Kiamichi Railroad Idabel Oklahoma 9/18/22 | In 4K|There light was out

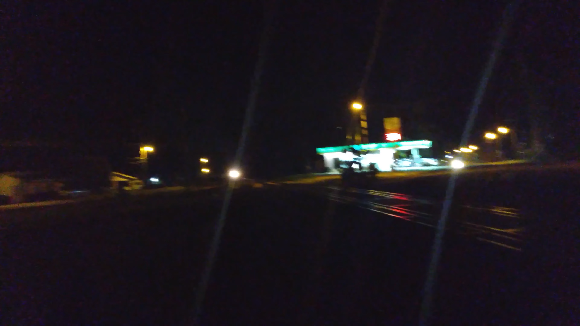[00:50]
All I hope is we make it home good and I get to edit my video, which, as you guys can see already, as soon as I started this video, it showed the word Idabel with the little location pin. So, and then you can see the date on top and everything else. So I hope you guys enjoy and like that. Wow, that's a one light car. Nice person. I mean, at least you can see out of it. Here they come.